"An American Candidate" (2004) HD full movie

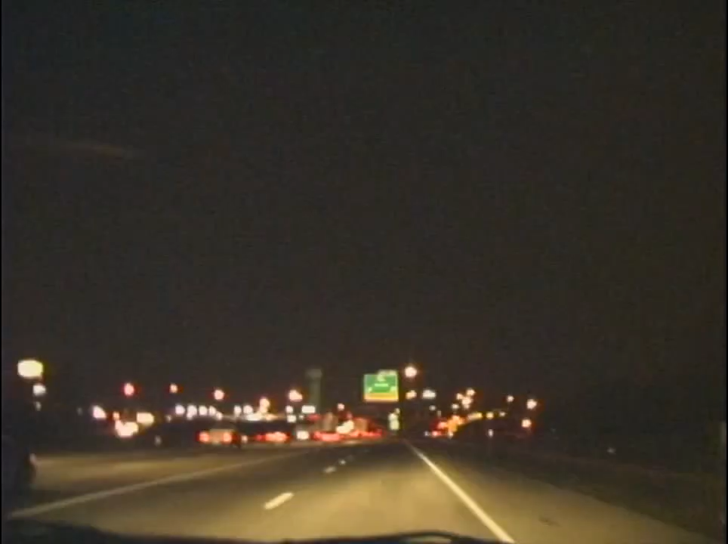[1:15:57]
Burns Mill, that's all off like 55 Barnhart. Yeah, here's another polling place.